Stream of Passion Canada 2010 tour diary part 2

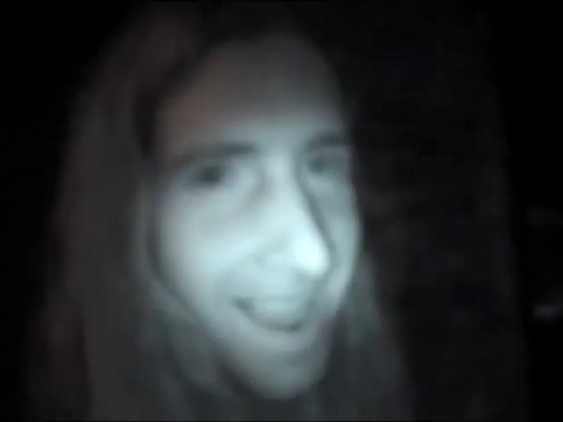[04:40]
Now I look like an ogre Now you look like a ghost In night vision Yeah Yeah,